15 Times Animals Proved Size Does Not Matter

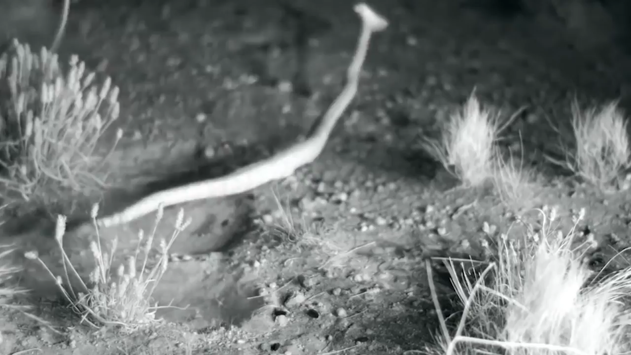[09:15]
Another fine example of size really doesn't matter.
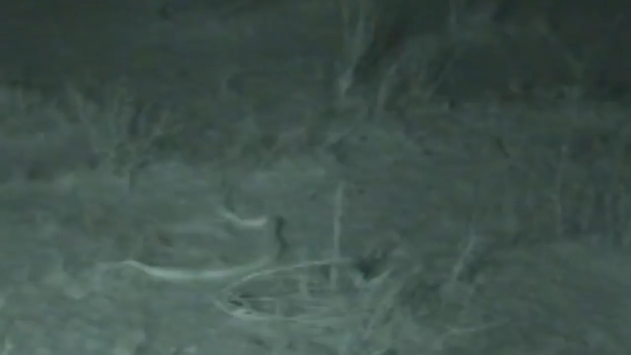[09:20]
But if you ask me, then in this case, speed does.
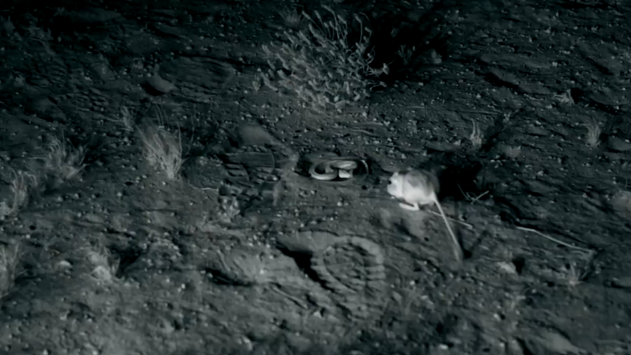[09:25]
Some of the researchers even recorded these desert rats fending off rattlesnakes, which are also incredibly skilled predators,
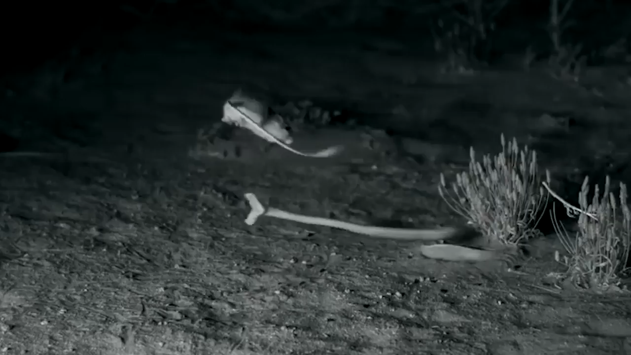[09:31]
with laser-like reaction times, powerful near-vertical leaps, and mid-air karate style.
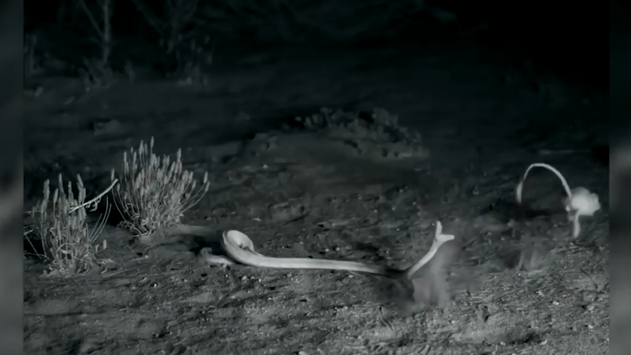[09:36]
If you film snake and kangaroo rat interactions with high-speed video cameras,
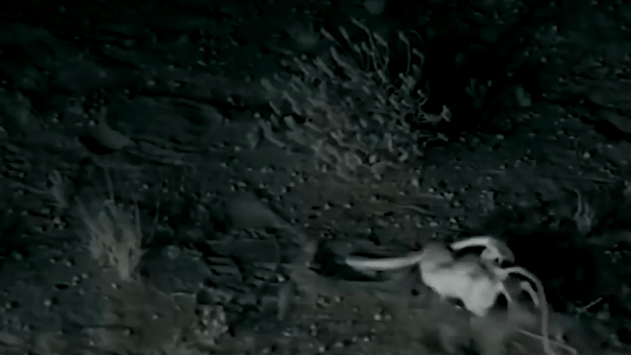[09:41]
then you'll take a deep dive after slowing down the footage, showing how rats can defend against the snake strikes.